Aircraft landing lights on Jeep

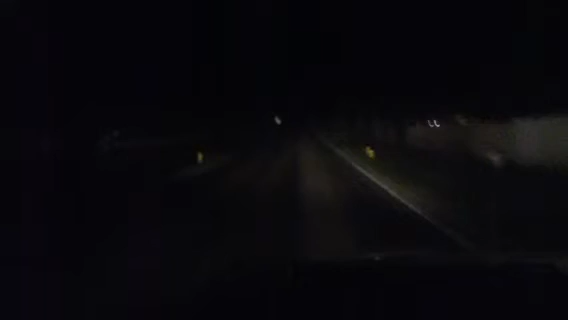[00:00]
Here is the stock Rubicon high beams. I'm going to click over to the aircraft landing lights. The aircraft landing lights are 13 volts, 100 watts.